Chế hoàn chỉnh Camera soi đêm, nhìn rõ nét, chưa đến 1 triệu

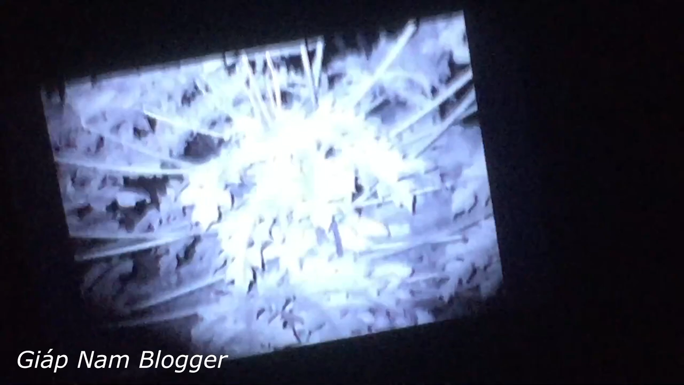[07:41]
từ máy quay xong rồi sang cái màn hình kia thì cái độ nét nó không nét lắm, không rõ lắm các bạn. Đó.
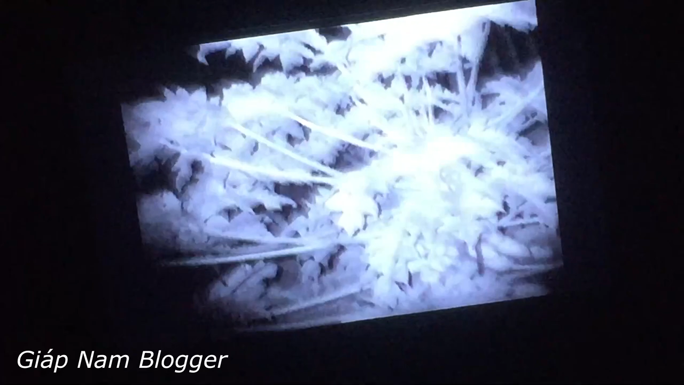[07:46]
Nhưng mà nhìn ở trên cái màn hình hiển thị của nó thì rõ hơn nhiều, là mình nhìn qua
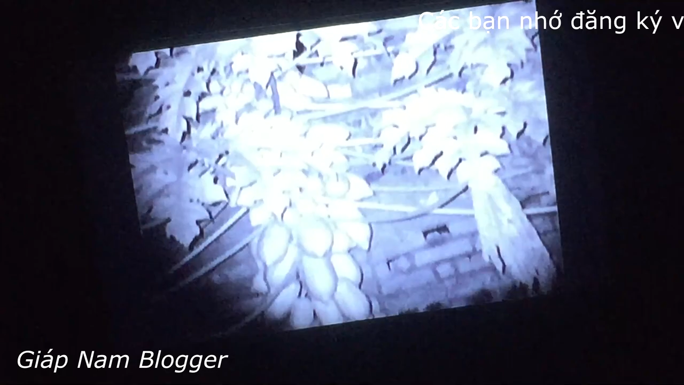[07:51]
cái máy quay, cái màn hình máy quay này.
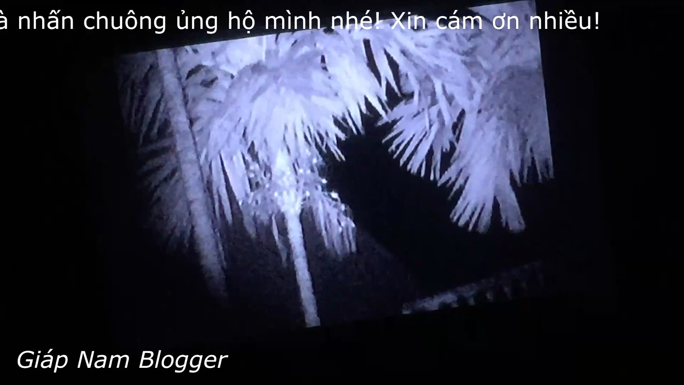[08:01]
Nhìn thấy quả cau kìa. Đấy, nhìn thấy quả cau. Mà tôi hướng máy quay lên mà không quay vào cái màn hình hiển thị thì trời tối lắm, chẳng nhìn thấy gì cả. Đấy.
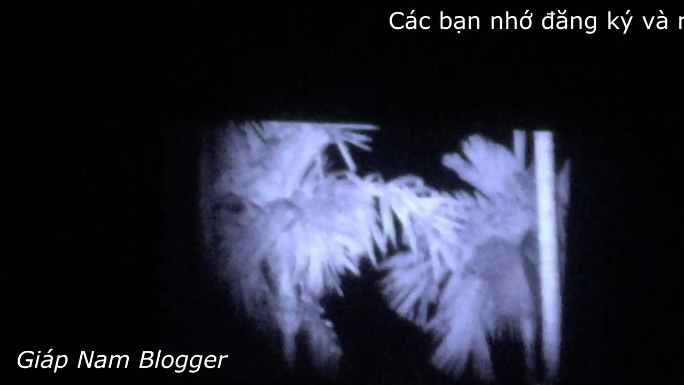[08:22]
thì mới nhìn thấy được. Đấy, đây là hướng máy quay ra cái cửa sổ này, cửa sổ này lên cây cau này. Đấy.
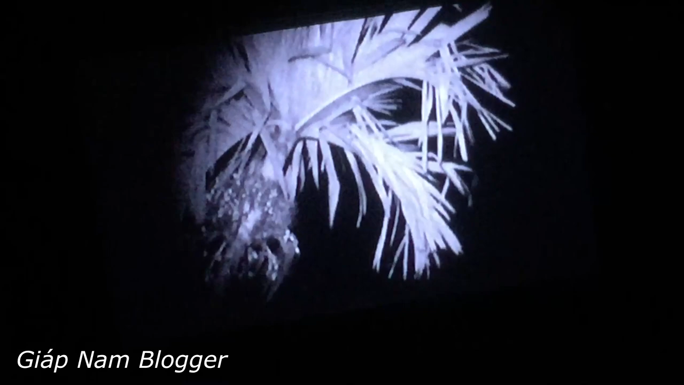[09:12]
Cái mắt cam này nó sẽ cảm nhận được ánh sáng hồng ngoại.